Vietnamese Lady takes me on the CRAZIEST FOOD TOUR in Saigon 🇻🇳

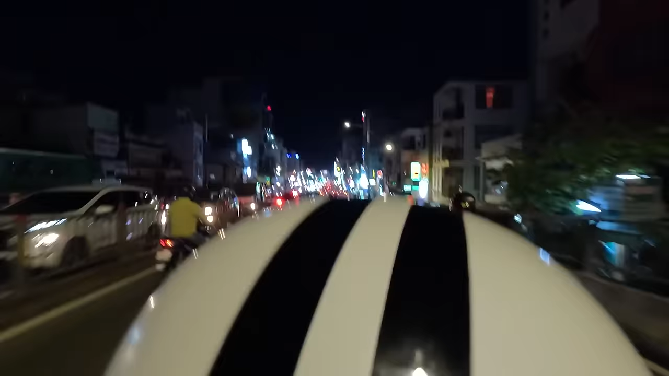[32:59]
So right now we have crossed the bridge. We're entering a new district. What district is this Hong? District 8. So we're entering District 8. We can see all the motorbike action here.